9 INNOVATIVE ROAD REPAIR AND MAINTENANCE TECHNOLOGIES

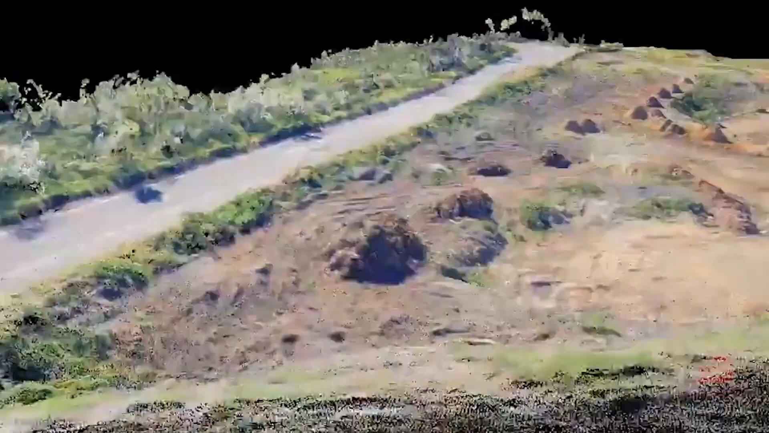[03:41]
The airplane travels over the designated location
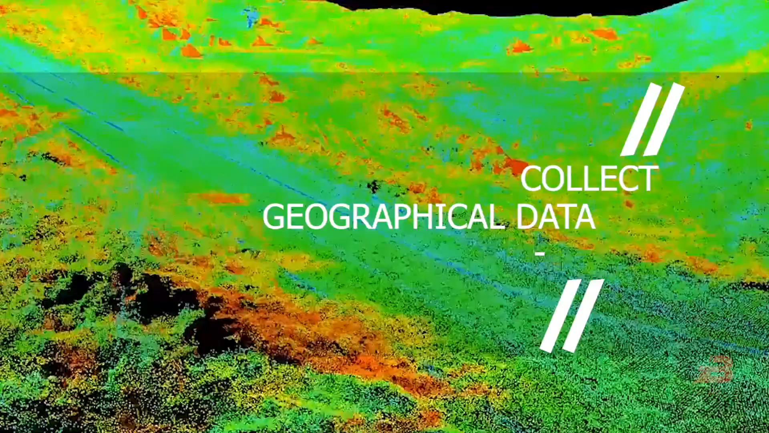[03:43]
to collect geographical data and information on soil stability.